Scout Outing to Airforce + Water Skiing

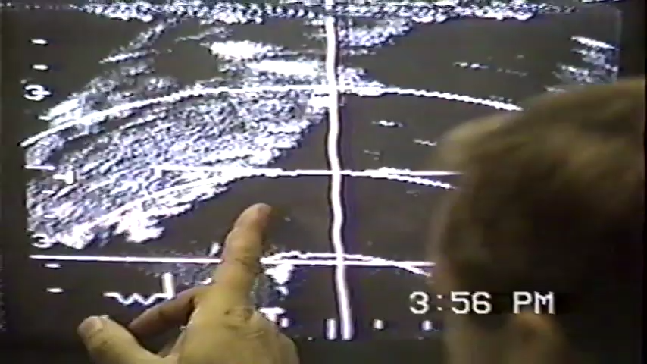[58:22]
There's the coastline going down, and we'll get down into here.
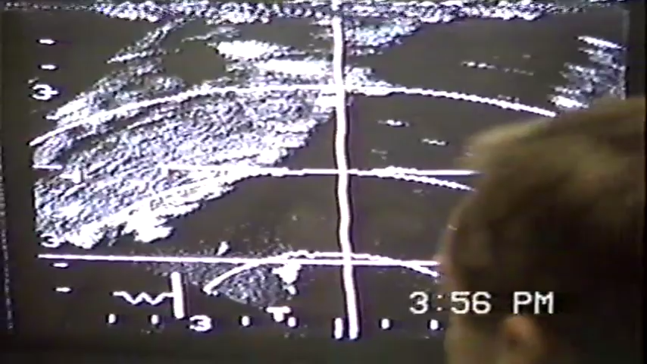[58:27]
And I'll I take that back. Here is this is Tangier right along here.
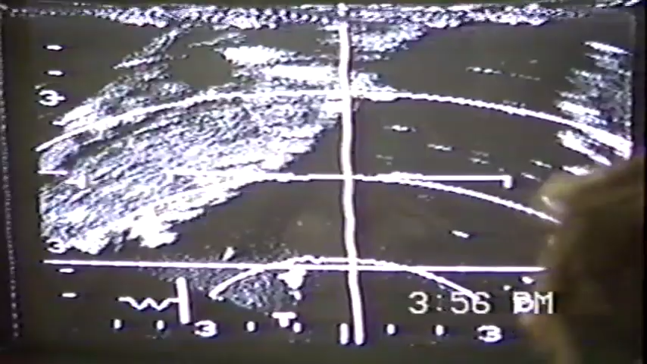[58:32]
That's Tangier, and my cursor is right over top where the boat is. The boat's out in the middle there, just off the Tangier Island. This is the rest of the eastern shore down here.
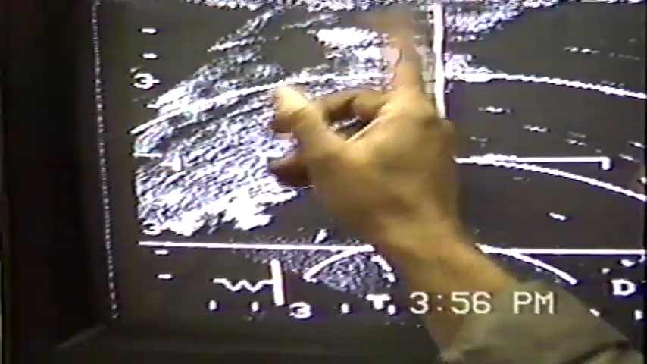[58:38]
Probably Cape Charles is down here. Yeah. Okay. So let's go and look a little bit more.
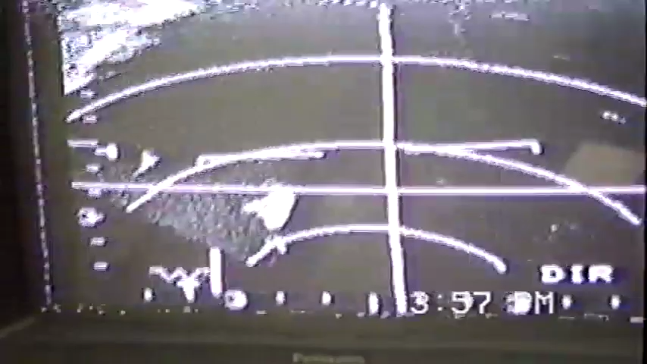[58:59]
Okay, I got the target in sight right now, and it's not good on my radar, but I can see it also.
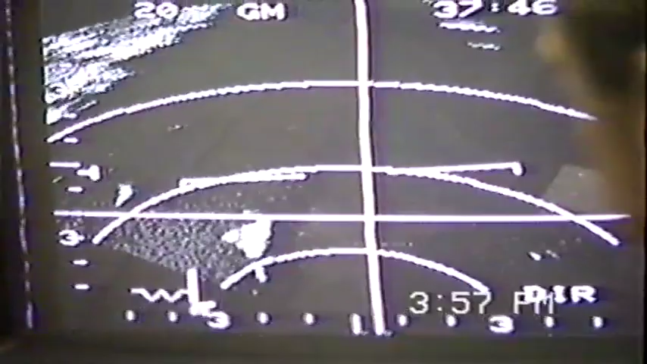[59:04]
It's rather neat here. These cursors are so big that you can't really see the target.
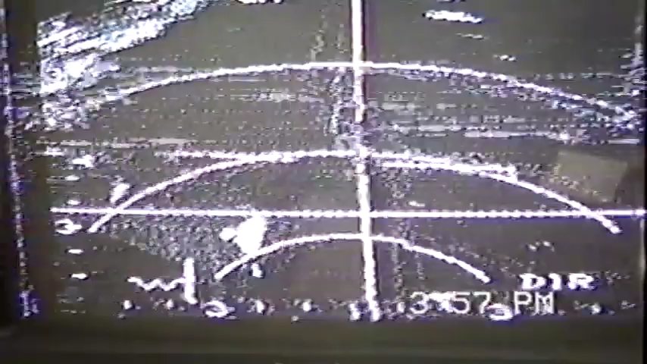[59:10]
Slide over here to that. See if I can get one. You might see it in a second.